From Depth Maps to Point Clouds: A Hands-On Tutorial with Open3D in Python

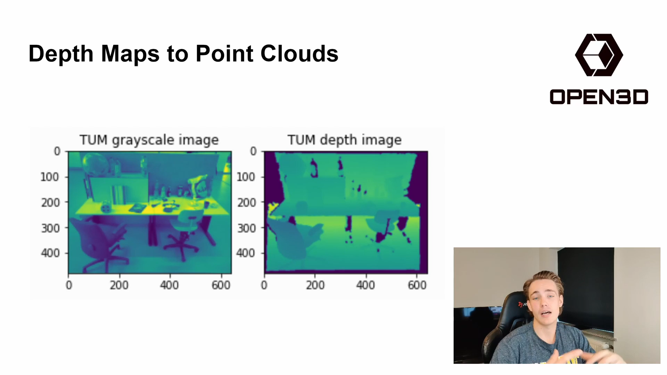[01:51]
map of that depth map or like that image that we created a depth map from then we just pass those two images to the open 3d library here and it will actually just spit out a point cloud of the environment that we can then use to do all our operations on so these are two images here this is just an example and then the output here will actually be this point cloud we pass in these two images and we'll get a point cloud out here that we can do our operations on this is just a 2d image of our point cloud we can see we get all the details about all the different kind of objects
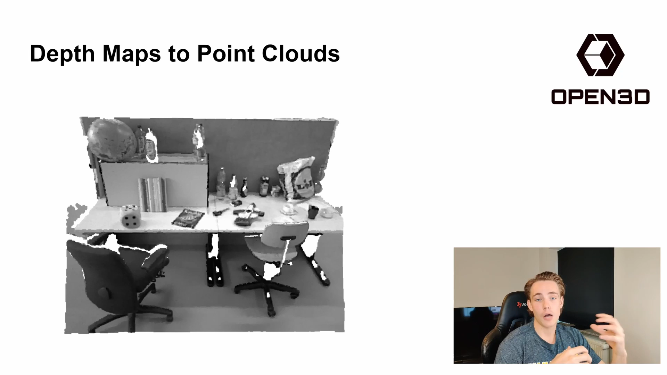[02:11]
that is laying on top of the table the chairs the depth in the image and so on and we can actually like reconstruct a whole like rooms environments and so on
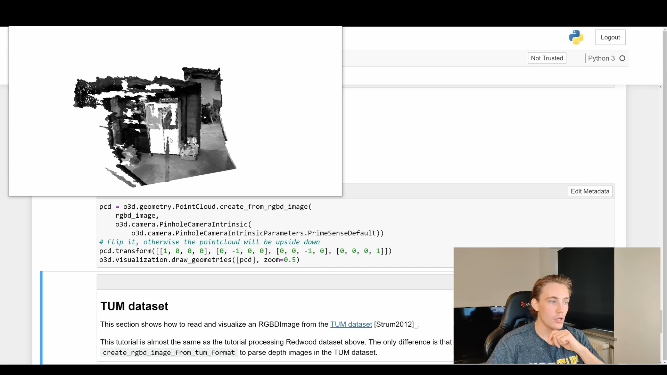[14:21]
we get all the details over here to the left as we saw in the image and also like the
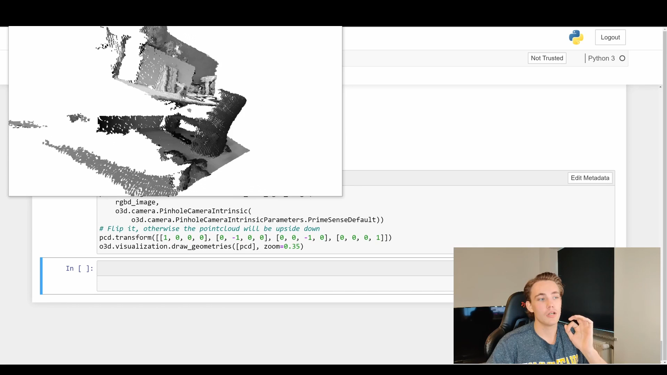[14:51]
uh precision between the points so it is really nice really really really precise and accurate point clouds that we get um from these data sets here when we're going to create our own point clouds from our own data